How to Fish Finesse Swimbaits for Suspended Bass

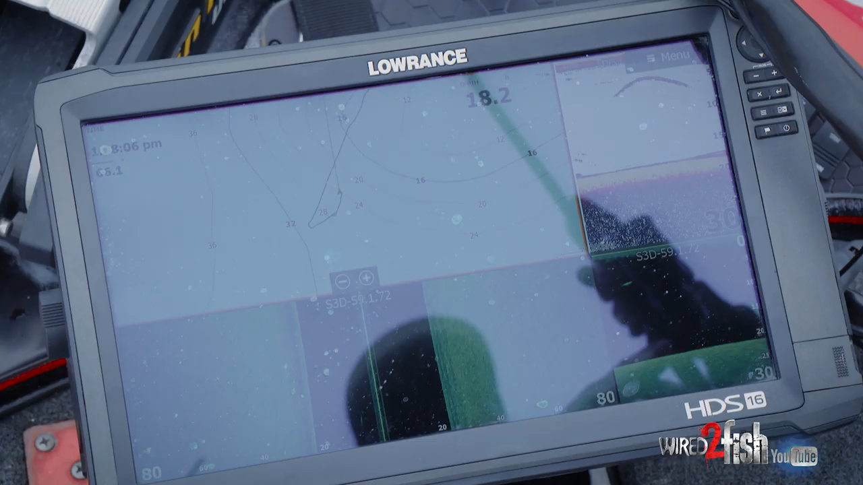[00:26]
So that fish right there was in 5 feet of water. I'm gonna troll off this spot a little bit and try to cast right on top of it.